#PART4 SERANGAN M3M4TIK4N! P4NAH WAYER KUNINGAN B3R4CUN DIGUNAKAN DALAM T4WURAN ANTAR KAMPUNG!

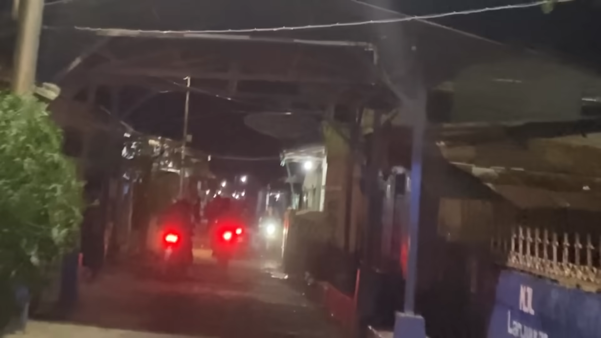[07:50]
Saat tim tiba, para pelaku penyerangan berhamburan berlarian karena panik setelah mengetahui kedatangan tim.